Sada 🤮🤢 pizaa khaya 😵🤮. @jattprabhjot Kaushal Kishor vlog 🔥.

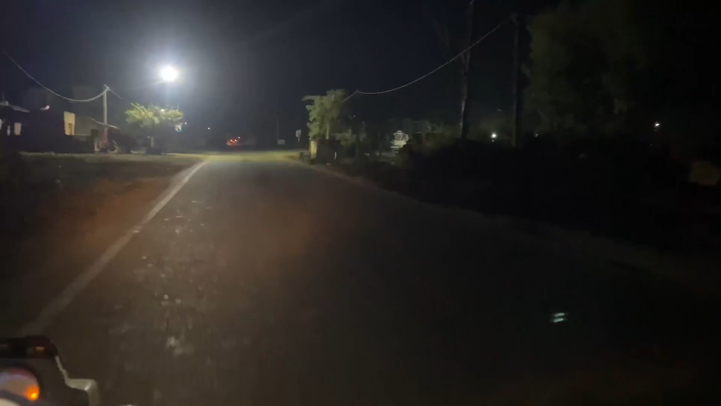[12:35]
तो गाइज देख लो कहाँ पे आए हम लोग, यहाँ पे ये नई रोड है, आपको दिखेगी नहीं, पहली बार दिख रही होगी आपको।